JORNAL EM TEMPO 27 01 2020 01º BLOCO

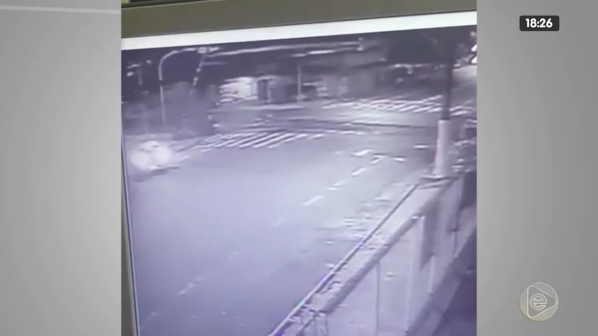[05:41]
O carro em que Leandro vinha atingiu um outro veículo depois que ele atravessou o sinal vermelho em alta velocidade no cruzamento da avenida Tarumã com a Major Gabriel.